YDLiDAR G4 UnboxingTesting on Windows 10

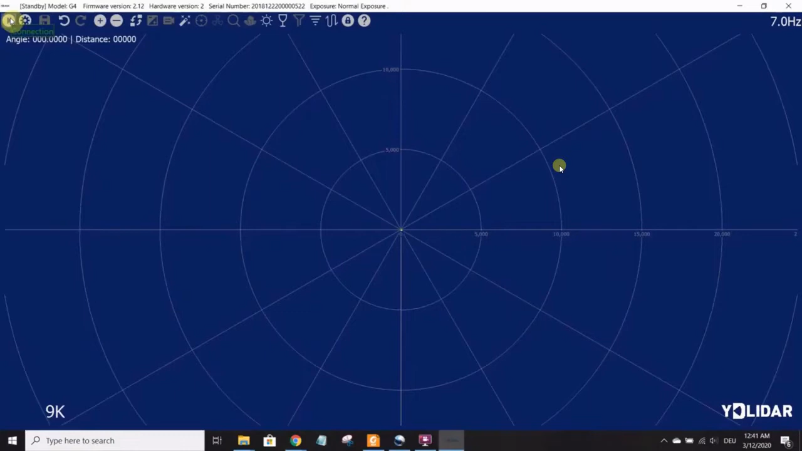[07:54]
Or one of the key ones, of course, is the play button, because this is the button that you use. This one right here is the one that you use to start the LiDAR. And so when you click it, it starts connecting to the LiDAR.
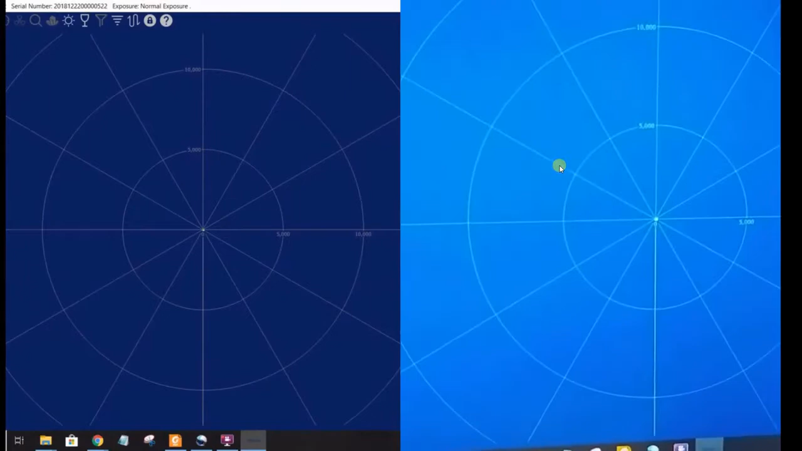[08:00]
And now you can see it's spinning.
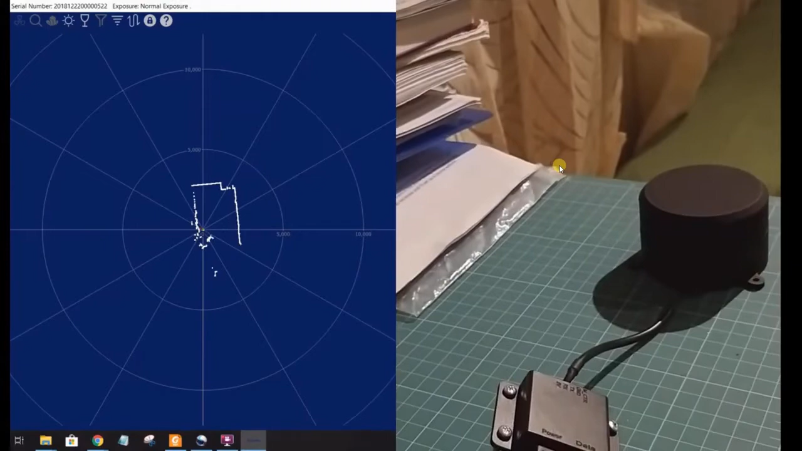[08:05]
And on the other screen on the left, you can see the point cloud for the room.
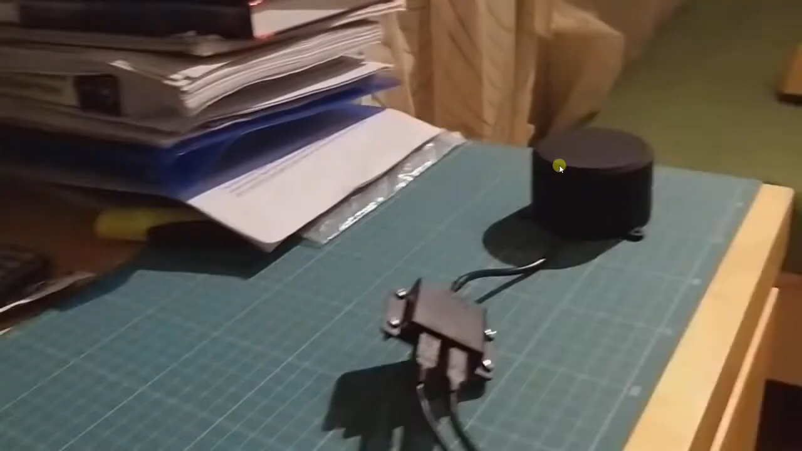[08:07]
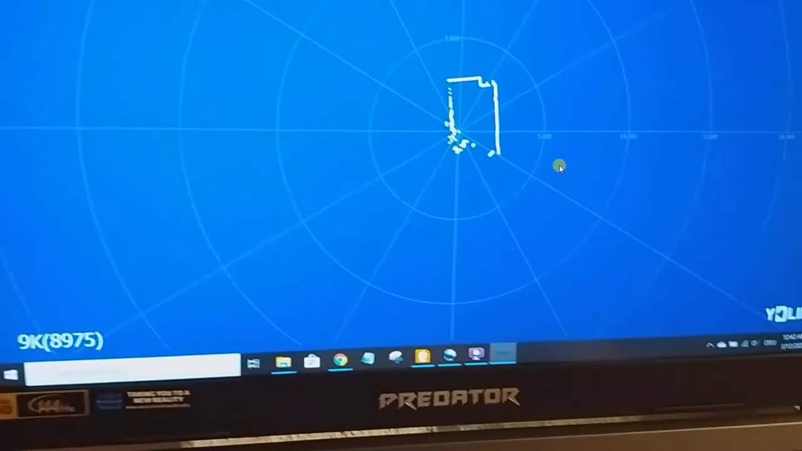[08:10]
And so going to my other screen, let's see what other functionalities you have on the screen using the mouse.
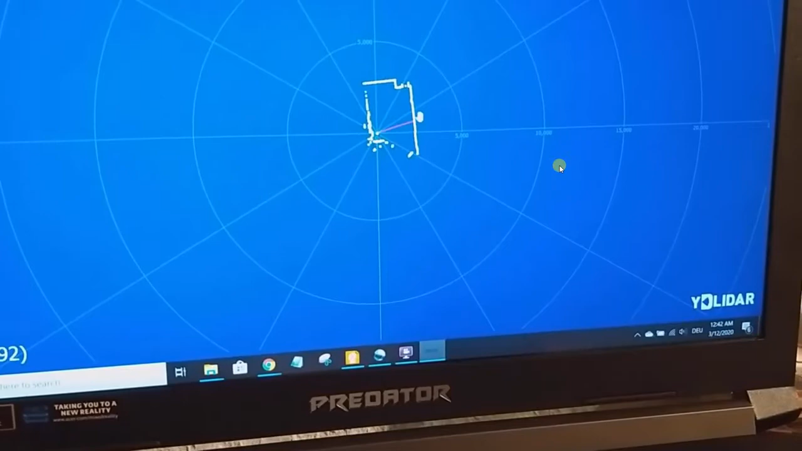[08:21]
So this is the point cloud.
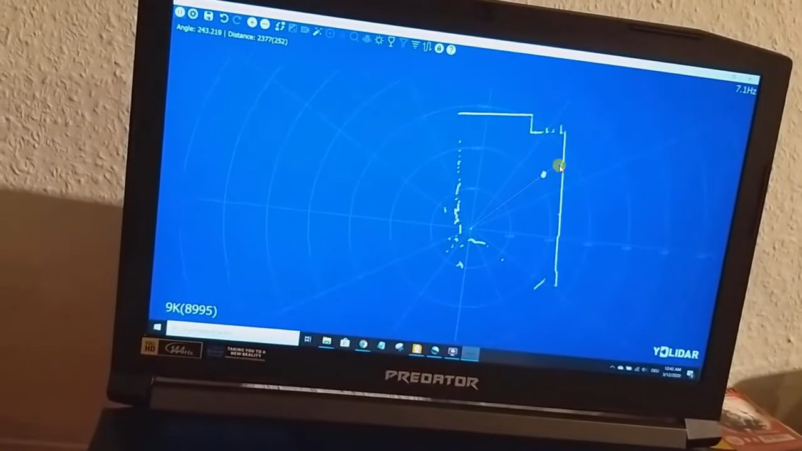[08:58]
to move the entire map on the screen. So this is some of the few things you can try out.
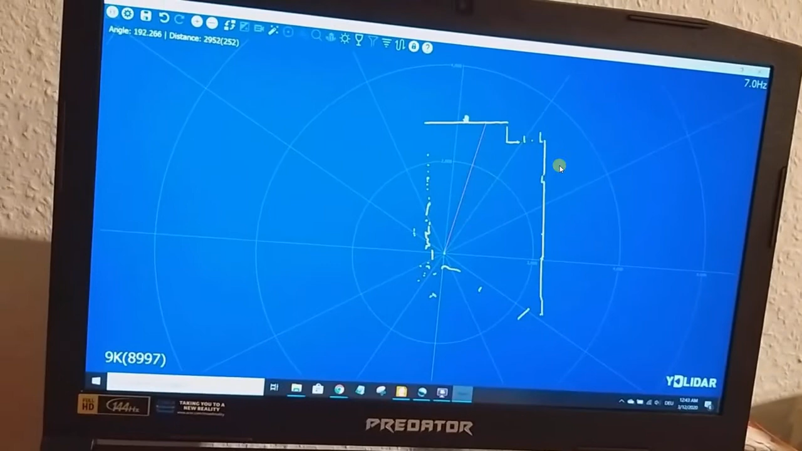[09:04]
And notice this corner in my room.
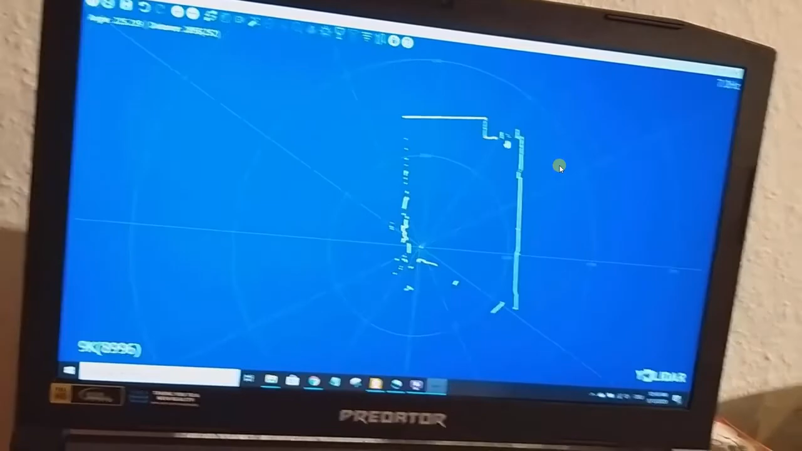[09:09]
There's this peculiar corner. It's the bookshelf right there.
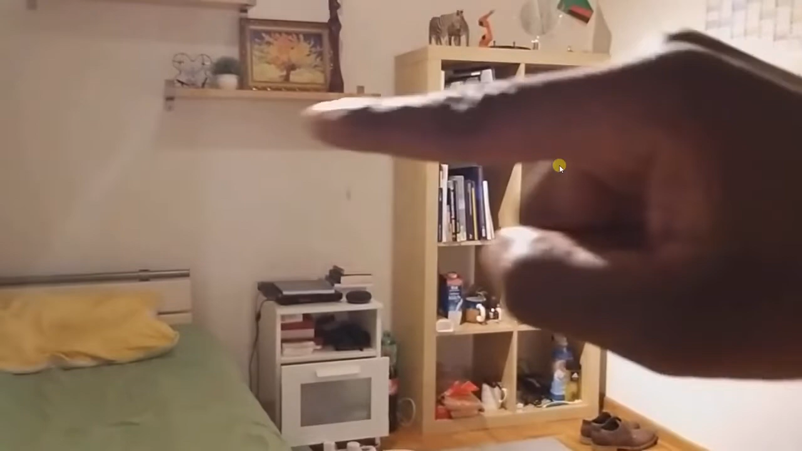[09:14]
And there's a wall and a corner. And so that is can be seen in the point cloud.
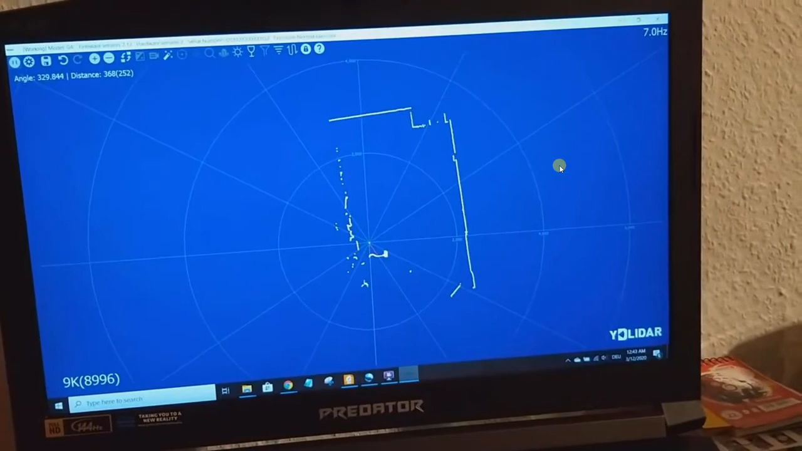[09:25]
And this part right here is me sitting next to the lidar, very close to the center of the concentric circles.
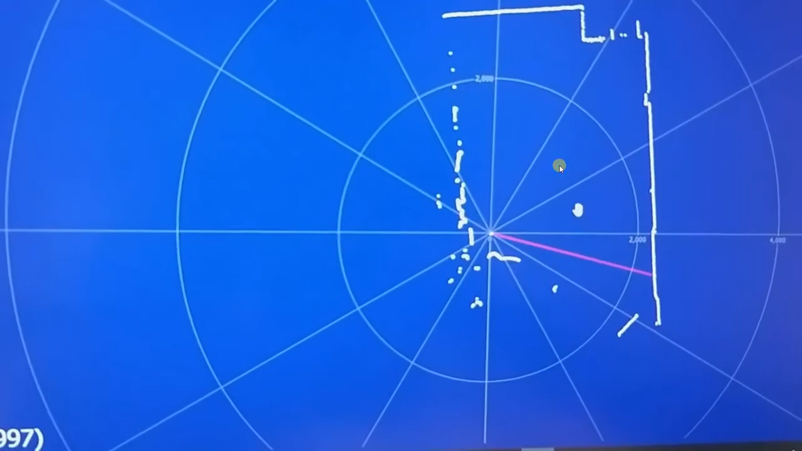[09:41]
And the red line that you see on the screen that moves with the cursor, that is able to give you
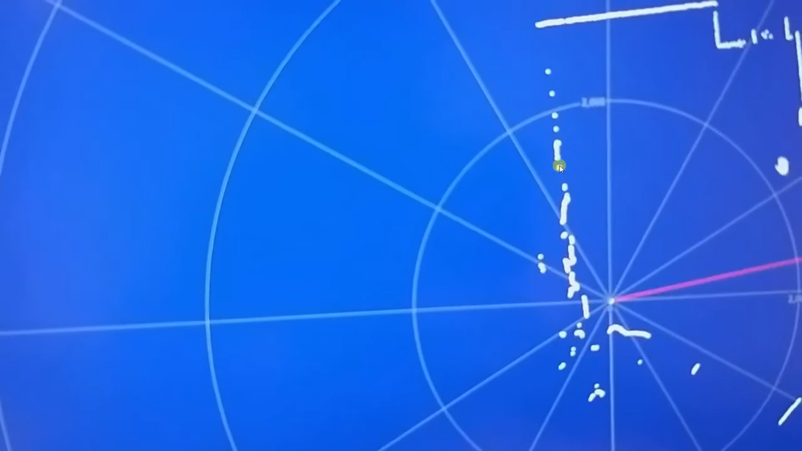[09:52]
distance to an angle of the indicated object. For instance, the corner of the bookshelf right here, if I was to place this red line and point it at the corner of the bookshelf,
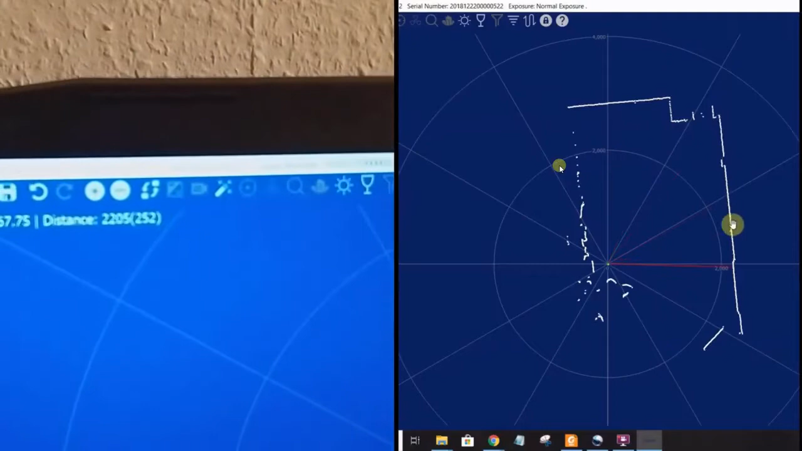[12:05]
That's the difference is just in the millimeters, about a centimeter or so. But that is within some error. So let's try this other side. We try the flat side of my room. The wall next to the door. So in the right screen, you can see we are right there where there's a door. The door is these small bars there. And so next to the door is,
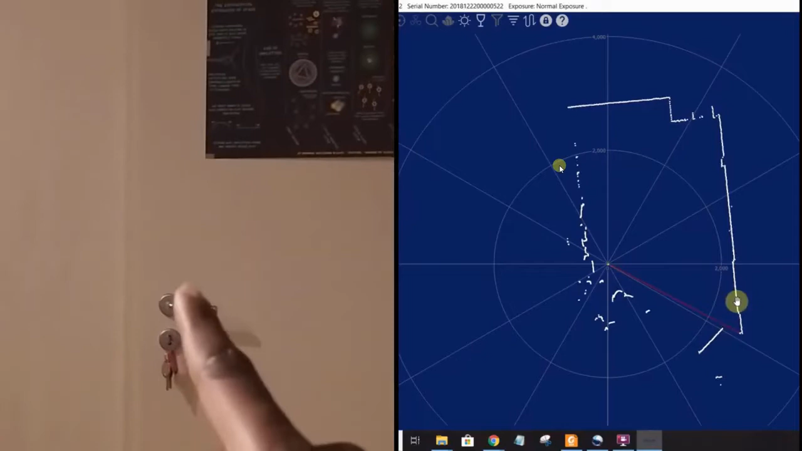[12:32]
is next to the door, we have the flat wall.
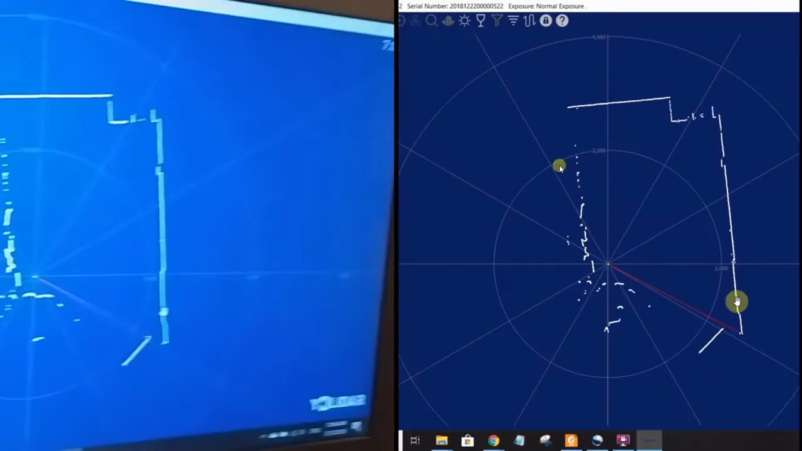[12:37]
And so we focus our cursor there so that the lidar gives us the value of that part of the wall.
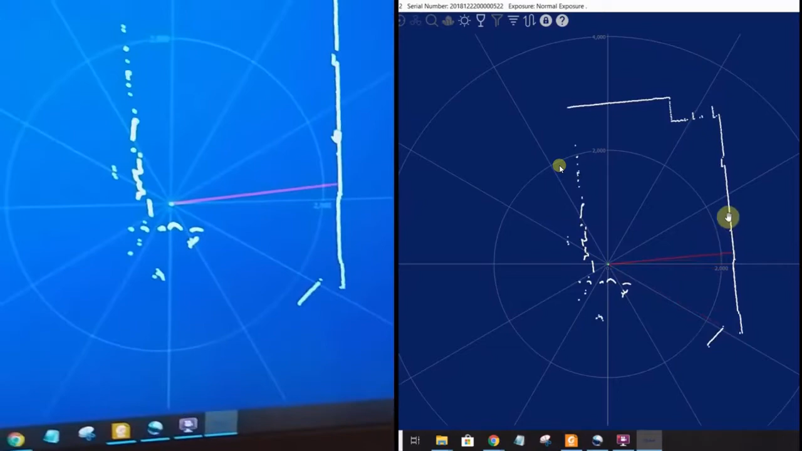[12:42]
And it says it's 2.22 meters right there.
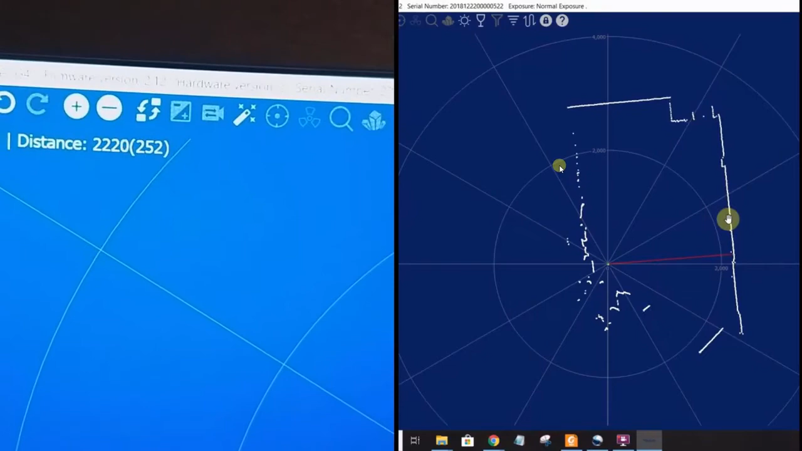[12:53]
You can see it 2.22 meters in the left part of my screen right there.
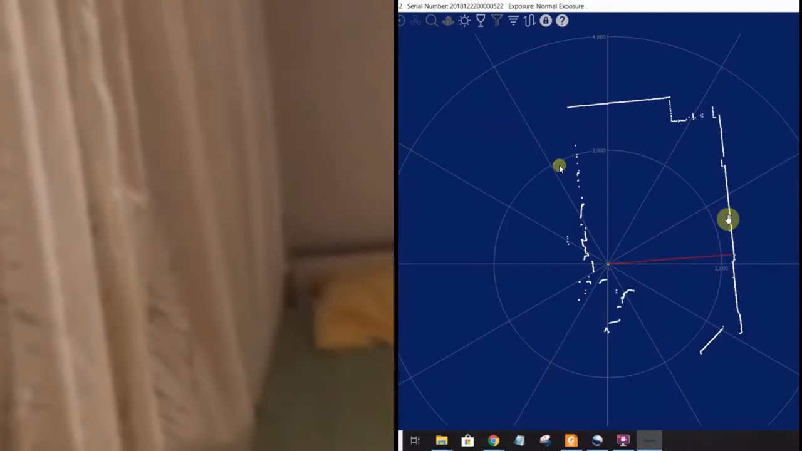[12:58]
So let's verify 2.22 by using the other ranging device.